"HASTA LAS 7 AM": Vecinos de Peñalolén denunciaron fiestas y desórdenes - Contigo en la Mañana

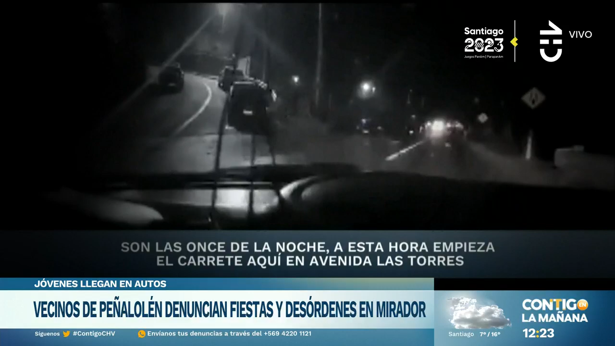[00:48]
Son las once de la noche. A esta hora empieza el carrete aquí en la avenida Las Torres. Empezaron más o menos suave.
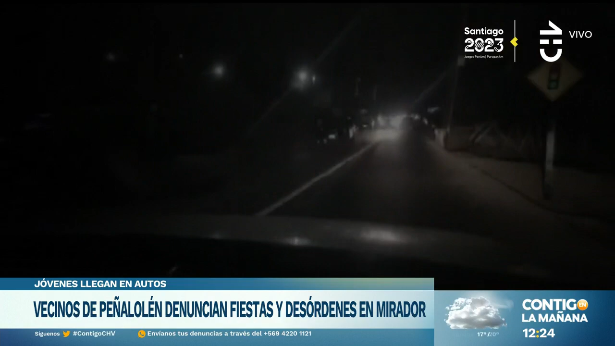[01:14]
La cantidad de autos estacionados que hay en Diagonal Las Torres.